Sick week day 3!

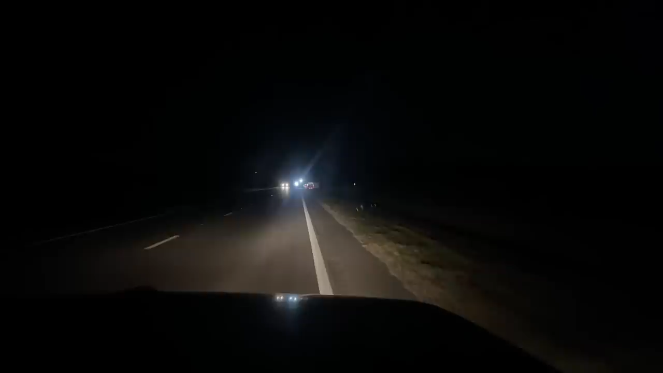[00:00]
Okie dokie we've got folks with flashers on so we're gonna dip in and see if they need anything. There's a little off-roading action here. Hi yi yi. Alright they seem to be pretty well equipped. Let me run over there and see if they need anything. So what kind of excitement are you dealing with here?